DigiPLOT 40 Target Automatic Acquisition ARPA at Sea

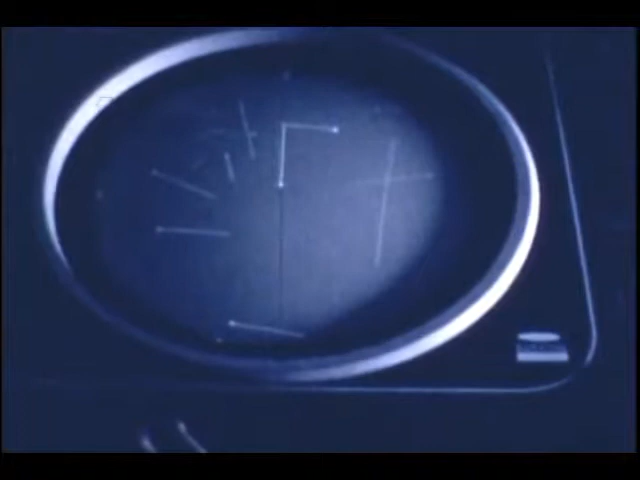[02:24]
Now returning back to the true vector, head up, you can see we both will be at the same spot in the water at the same instant in time.
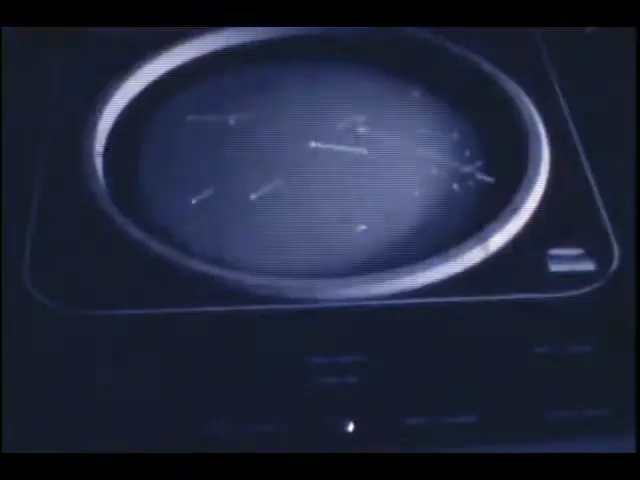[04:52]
Now the hovercraft is going across our bow. Our vector length is shown as six minutes on a six mile scale. So he's a tenth of a tenth of the two miles ahead of us. That is at the 20 knot speed.
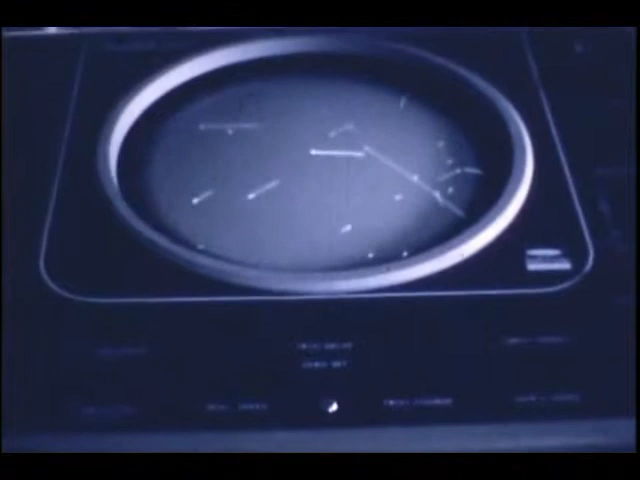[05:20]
Display of the vectors is daylight display in sunlight. It happens that we're in a shadowy situation late in the day.
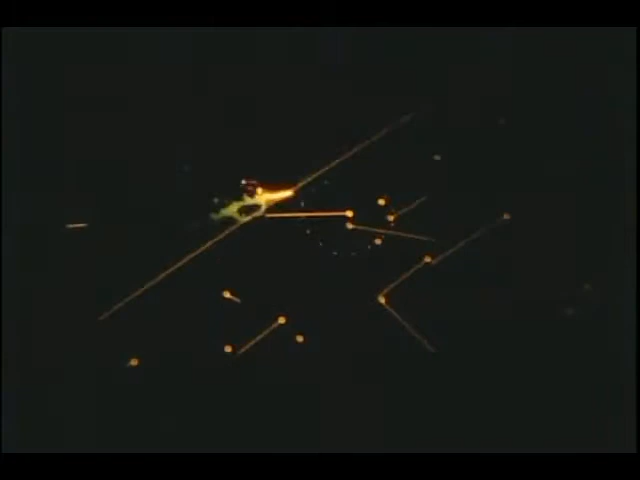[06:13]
This was an air traffic control display which had two colors for showing the vectors and synthetic data generated by the computer different from the raw radar.